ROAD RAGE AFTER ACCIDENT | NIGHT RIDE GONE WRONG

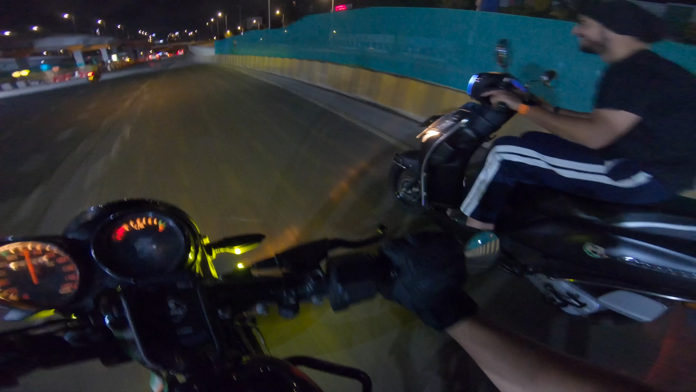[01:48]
ओके ही इज गॉट द बेटर स्टार्ट बट आई थिंक आई हैव मोर टॉप स्पीड ओके आई हैव टू डक डूड फॉर दिस वन